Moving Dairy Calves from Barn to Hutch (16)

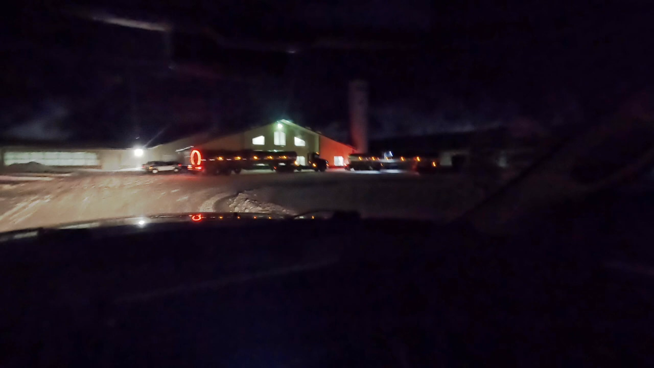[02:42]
looks like the both milk trucks are here looks like one's loaded he's probably just about done loading and the second one here is waiting just to come in behind them and load up it's